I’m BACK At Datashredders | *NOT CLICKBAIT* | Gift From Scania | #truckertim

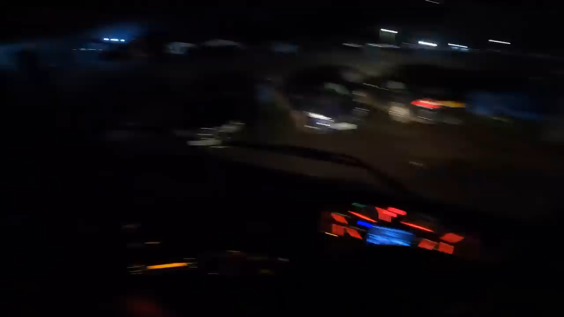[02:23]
come into the yard later they can be like what the hell is trucker tim doing back here off we go we're
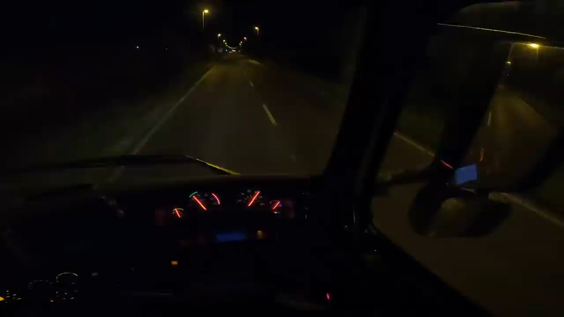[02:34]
trucking again yes i have missed it i really have actually he's been pulled over i think so yeah we're back at chatrus do you remember we did a lap of honor on our last day at data shredders we did a lap of honor of the roundabout oh look all the christmas lights very festive i love trucking at christmas you get to see all the christmas lights and everything like that is awesome i shall definitely be having the christmas tunes pumping today let's stop the cavalry